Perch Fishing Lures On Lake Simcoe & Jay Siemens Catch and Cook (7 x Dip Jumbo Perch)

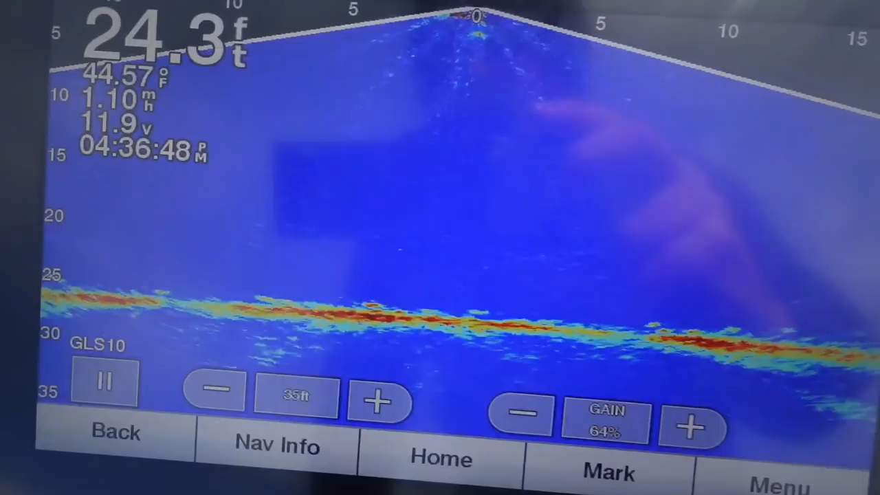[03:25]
On screen: depth 24.3 ft, water 44.57°F
25 feet of water. If it was a little windier, I might go to like a 3/8.
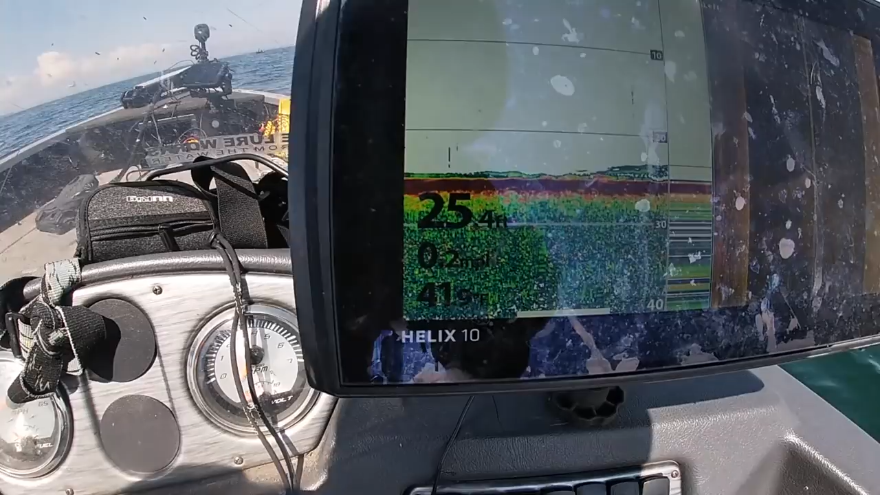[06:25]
On screen: depth 25.4 ft, speed 0.2 mph
Look, they're down there. You can even see them on this graph. So we got them here. This rod is one of my favorites.